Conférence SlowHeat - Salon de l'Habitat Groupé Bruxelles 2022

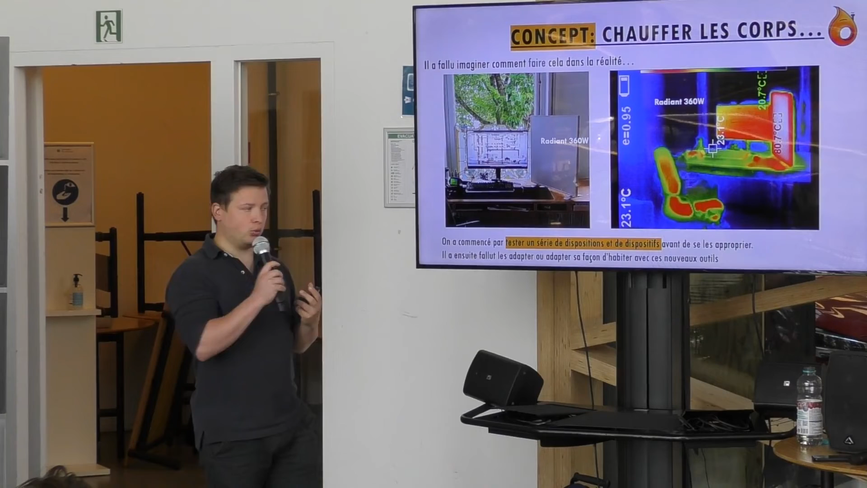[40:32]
c'est relativement doux comme chaleur, et puis la chaise qui garde la chaleur à l'arrière, etc. On voit aussi qu'on arrive à allumer un bureau et pas l'autre. Donc, on arrive vraiment à créer des zones chaudes, des zones froides, vraiment ces bulles de chaleur qu'on avait imaginées en dessin. Donc, c'est des choses qui fonctionnent. Et il faut savoir que la caméra est décalibrée, donc en fait, il y a 4 degrés de différence par rapport à ce qui est écrit ici. Donc, en fait, là, il faisait 16 degrés dans la pièce, mais dans la bulle de chaleur, il faisait 26, 24 degrés, donc c'était même plus que confortable. Après, il y a des différences de température, il y a un côté un peu plus chaud que l'autre, etc.